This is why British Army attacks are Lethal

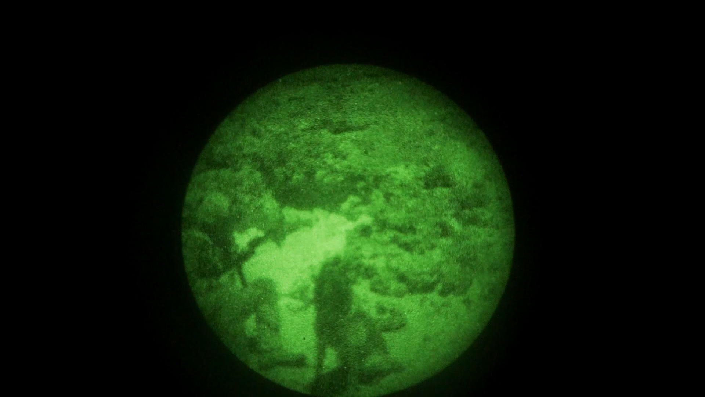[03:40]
So we've just arrived in a stop short. The platoon has stopped now and set up basically like a snap ambush. So there's some vehicles moving.
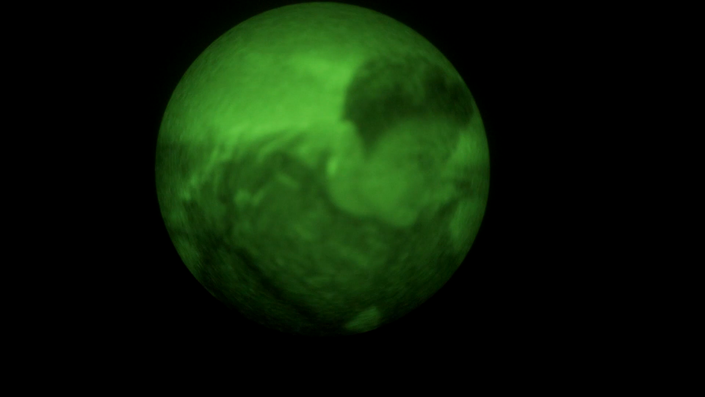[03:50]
There's some vehicles moving in around the area. I think the enemy and potentially could follow up.
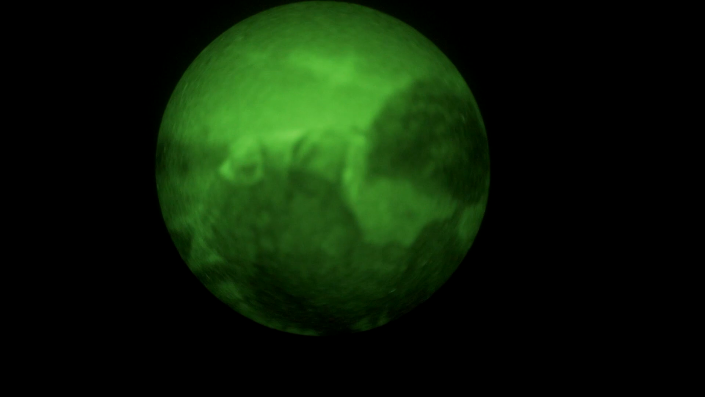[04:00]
If not, sort of 04, 05 in a minute. So we've probably got another hour to go until they move forward and punch on to their objective.
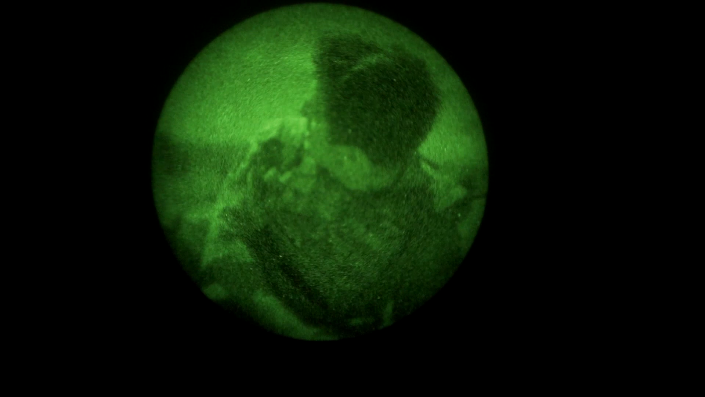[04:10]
But I don't know if you can see behind me, there's a bit of a high ground and they're going to use that as cover to wait here, because obviously it's a desert, it's a really flat environment.
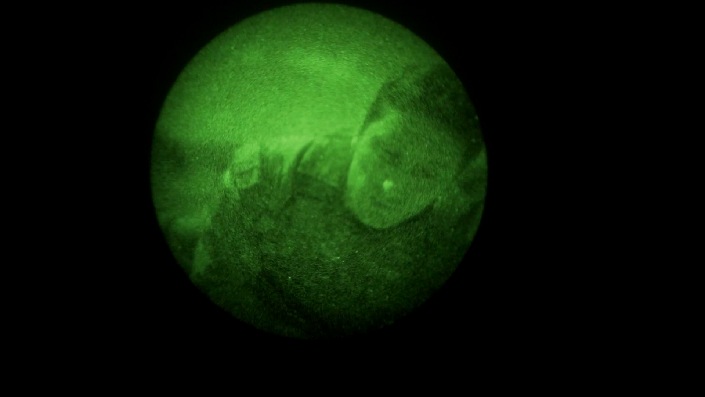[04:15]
And I want to minimise getting close so the enemy doesn't see them, so they can break in nice and sort of under the sort of cover of the sort of ground that they're using at the minute. So they'll wait for the last sort of 5 and 10 minutes before
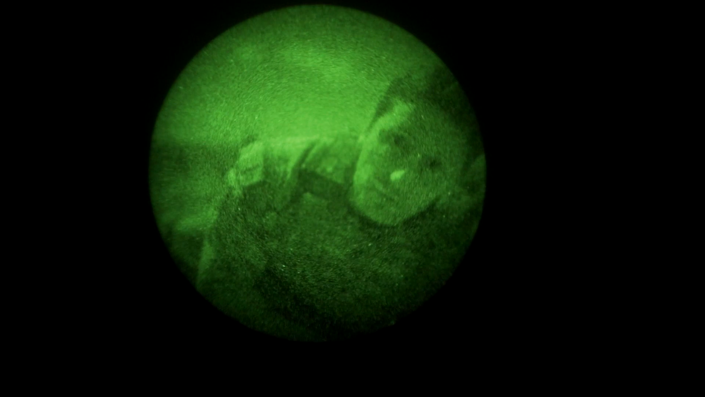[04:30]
that HR to minimise the amount of time crossing this sort of open terrain, because as you can see the moon is really, really bright and the sun's going to be coming up in about an hour's time.
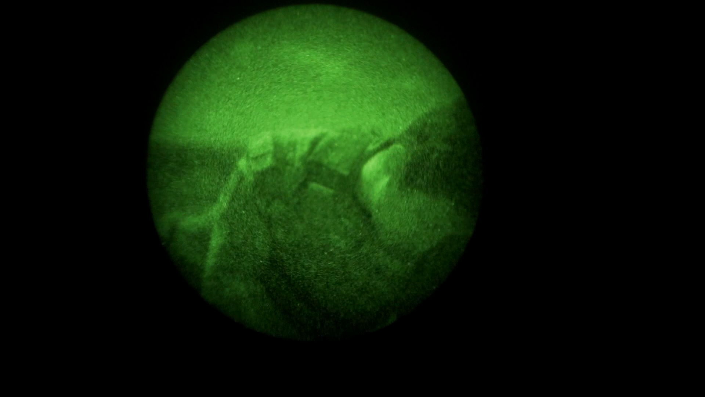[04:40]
So next time you'll see us, we'll probably be in the FUP, so that's the format point.